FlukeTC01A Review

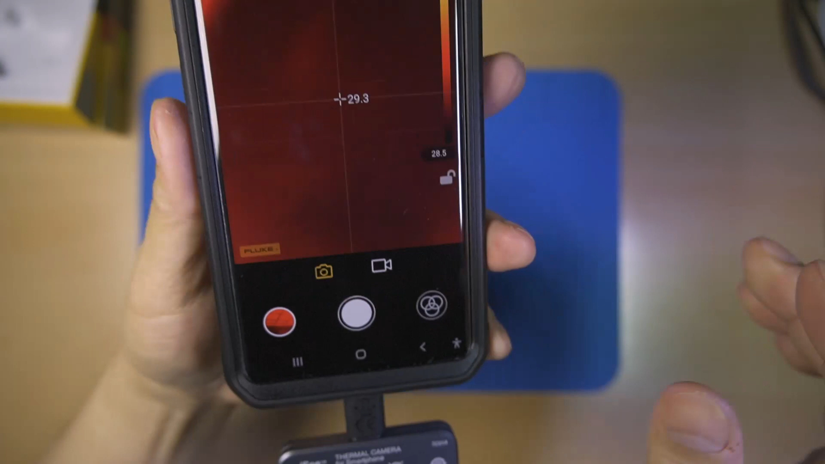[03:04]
Maybe because the camera needs some warm-up time.
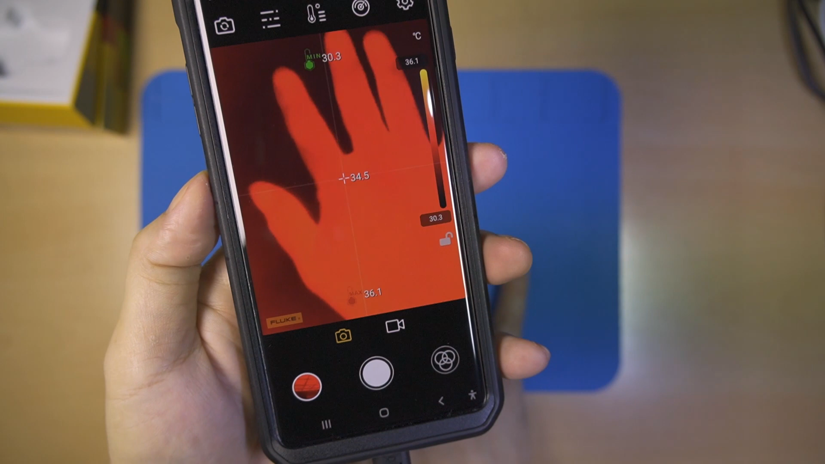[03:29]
On screen: scale top 36.1°C, scale bottom 30.3°C
The thermal camera can detect heat traces left by body warmth, which might be useful for briefly seeing human or animal tracks.
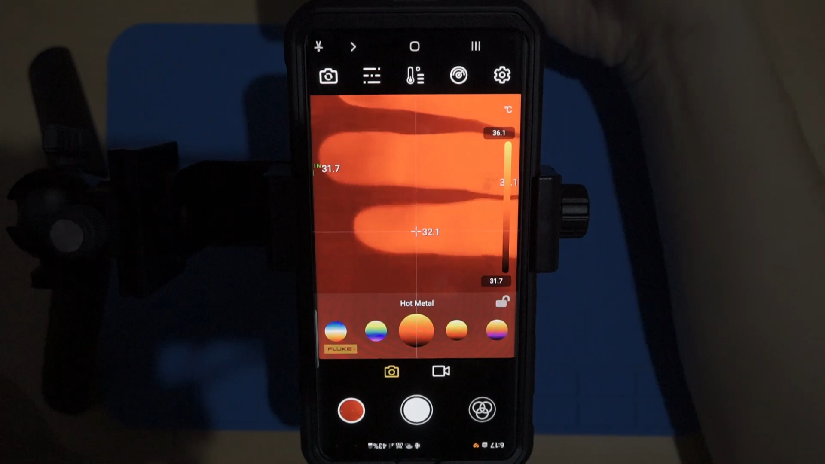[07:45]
On screen: spot 32.1°C, scale top 36.1°C, scale bottom 31.7°C
This icon on the bottom right is used to select the built-in palette according to our preferences.
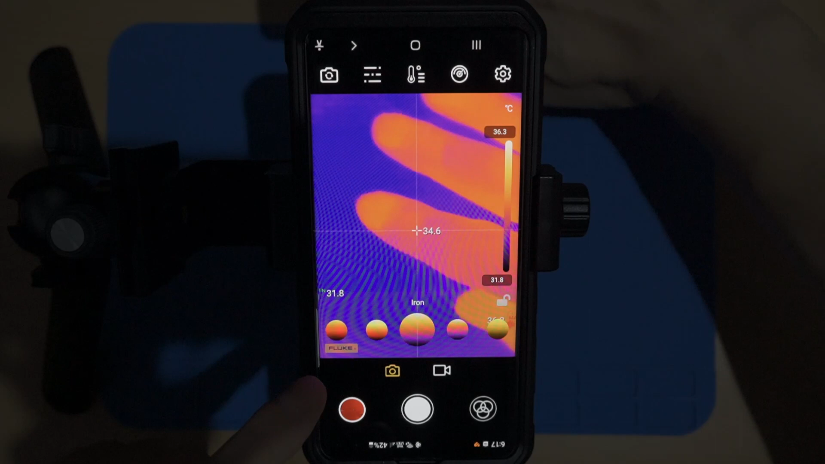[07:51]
On screen: spot 34.6°C, scale top 36.3°C, scale bottom 31.8°C
There are 15 built-in palettes that can be chosen to display images optimally.
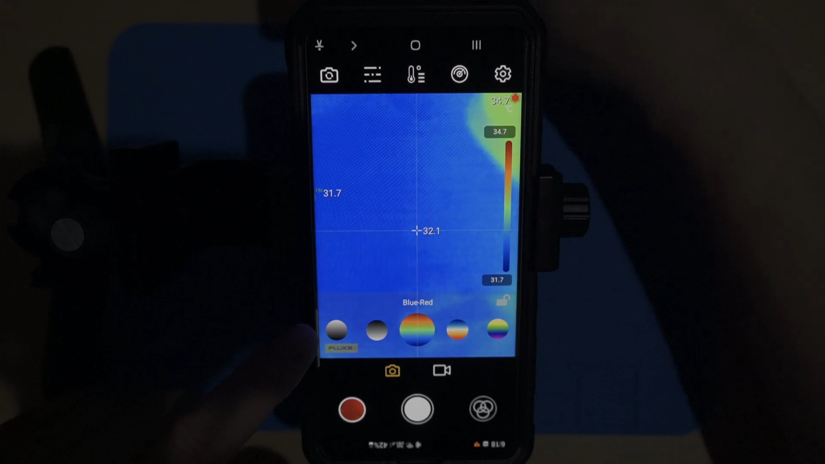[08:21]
This is the visual view of the screen, which you can use to display images on the screen.
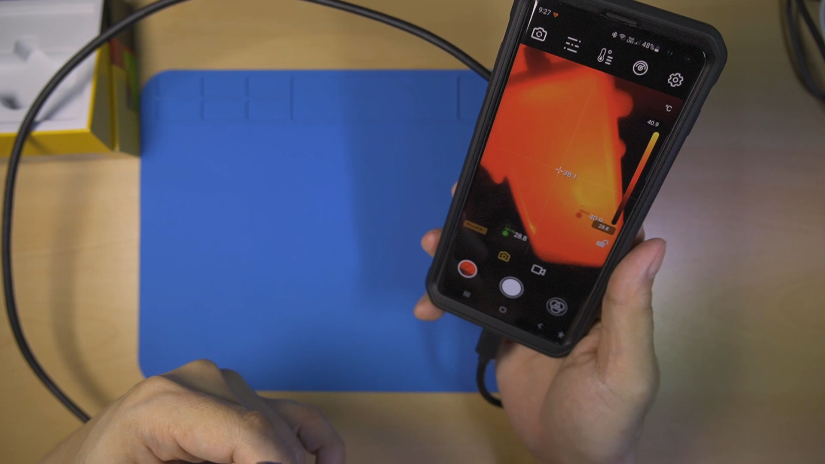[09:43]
It needs to be in the position as when the camera is connected to the smartphone without a cable to prevent the image from flipping. Hopefully, the next update can enable manual orientation changes.
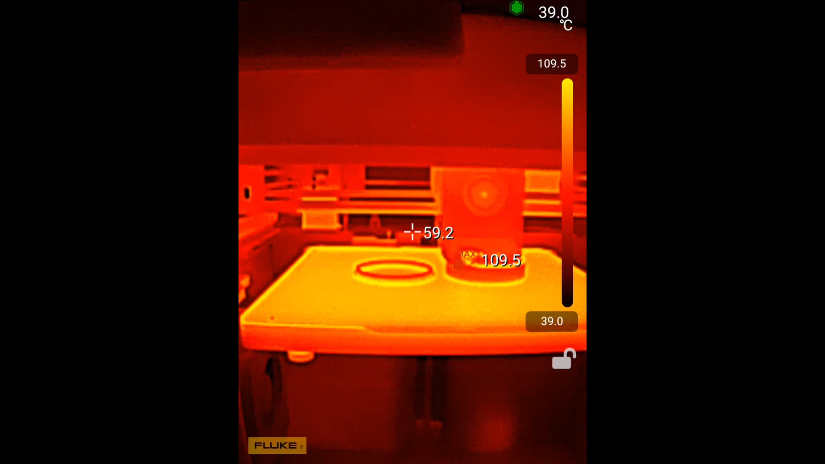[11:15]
Here, it appears that the heat is evenly distributed, and there are no issues with the print results.